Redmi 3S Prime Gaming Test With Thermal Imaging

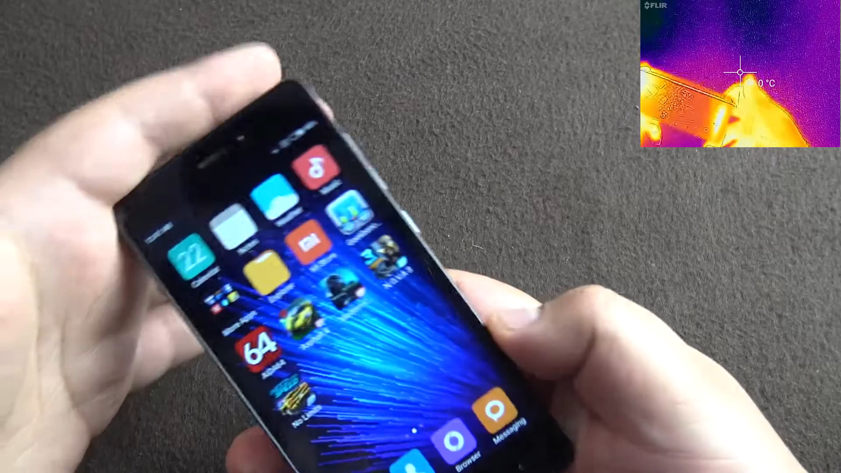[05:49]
Let's take a look at the temperature. So you can see, the processor is over there.
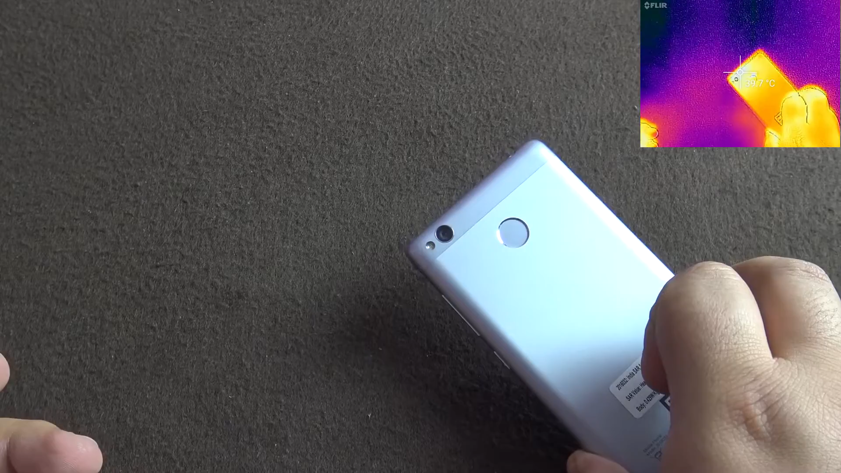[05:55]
It's at 39. And otherwise, the phone does not feel warm at all.
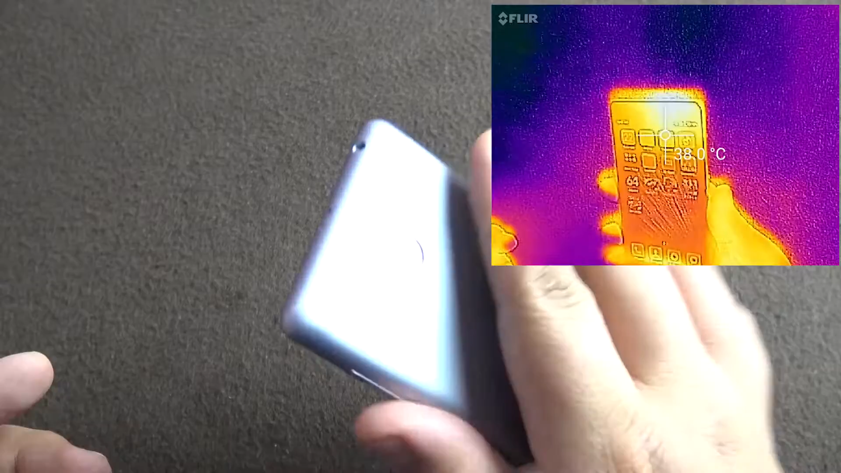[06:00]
On screen: spot 38.0°C
Yes, this area feels slightly warm. That's all.
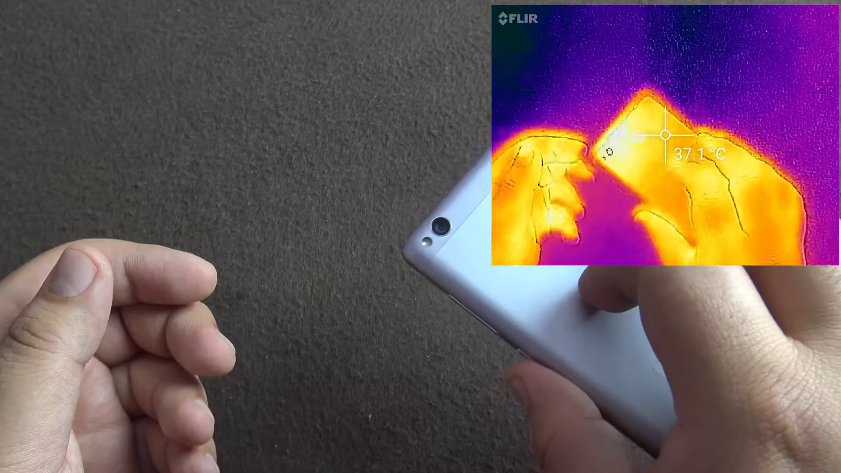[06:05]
On screen: spot 37.1°C
No heating as such at all. Till now.
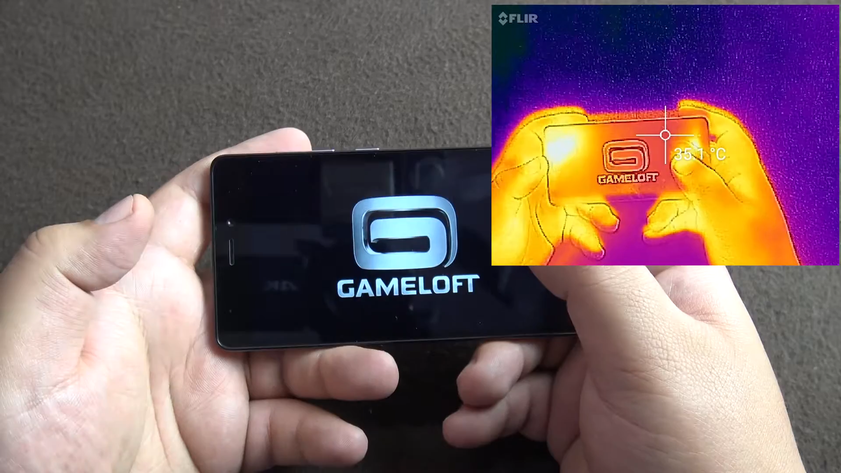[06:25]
So, you can see here on top.
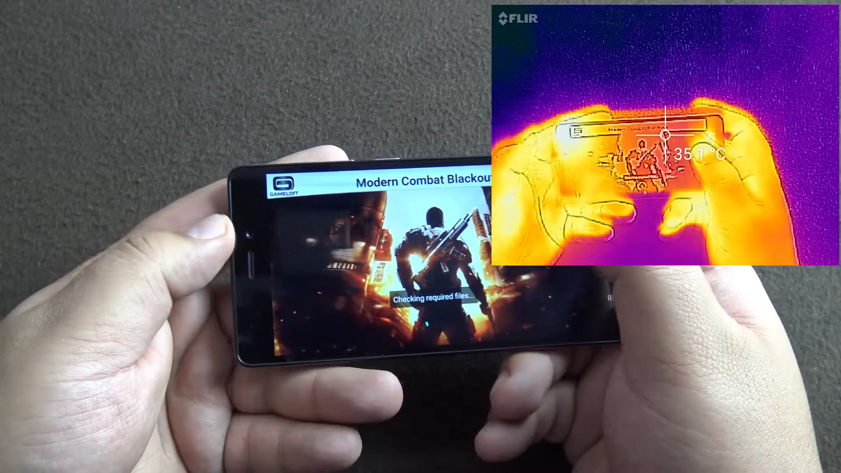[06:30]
On screen: spot 35.1°C
The yellowish next to my hand is beginning to heat up at 39.
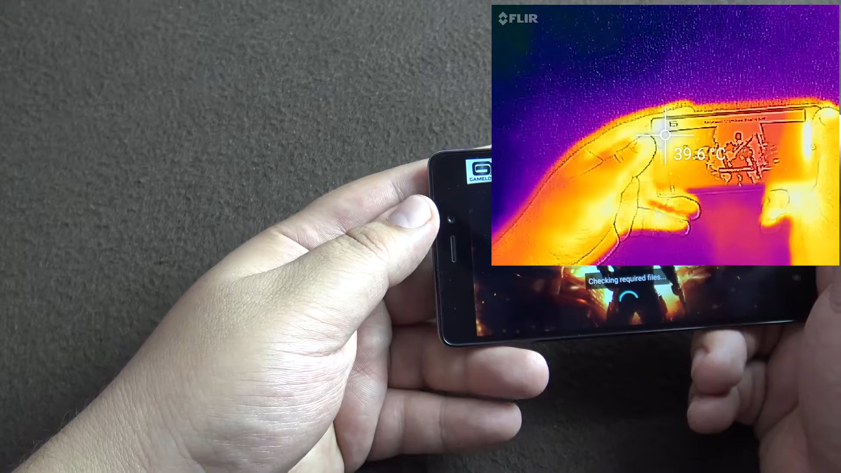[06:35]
On screen: spot 39.6°C
That's where the processor is. And obviously, the LED array, I think,
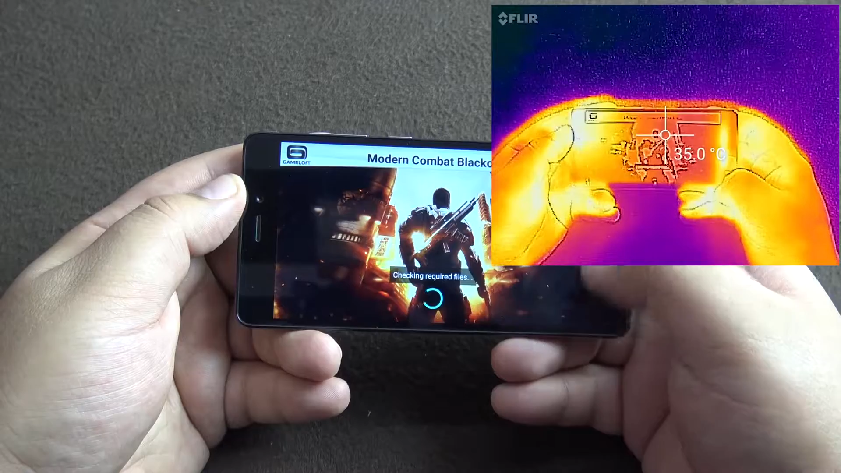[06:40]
On screen: spot 35.0°C
for the screen is over here. So, those will also get warm.
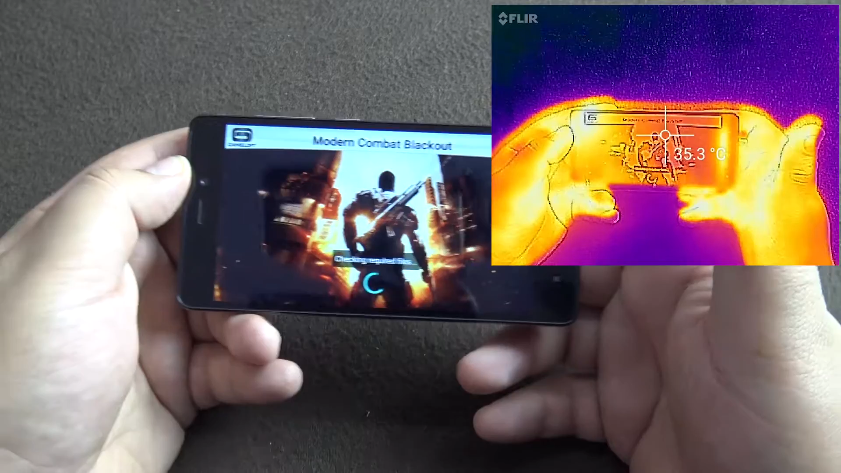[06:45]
On screen: spot 35.3°C
Let's check the temperature. It's at 37. So, that's also at 39.
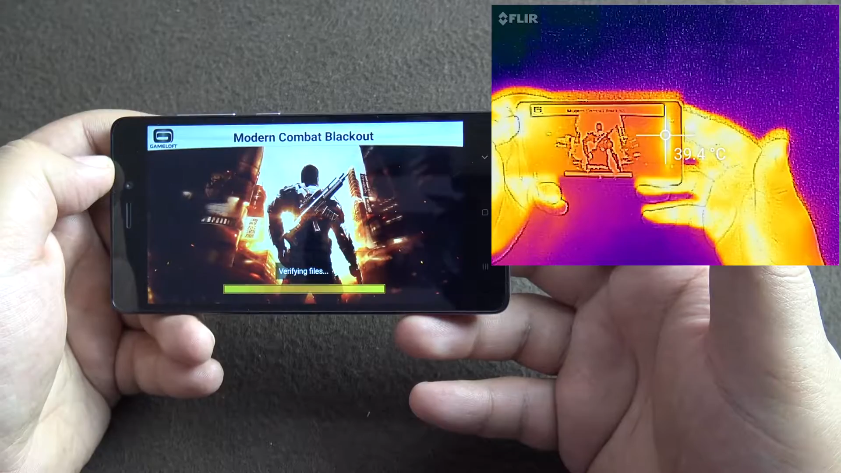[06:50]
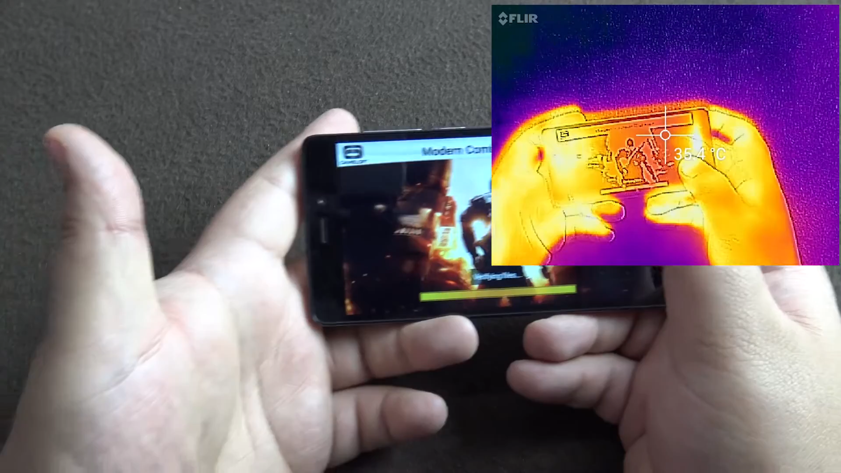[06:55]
I just love these IR cameras.
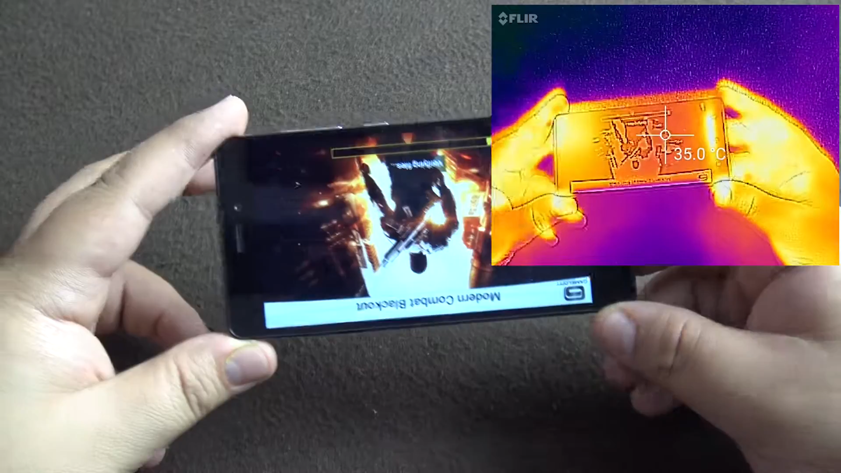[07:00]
On screen: spot 35.0°C
They can show you so much information.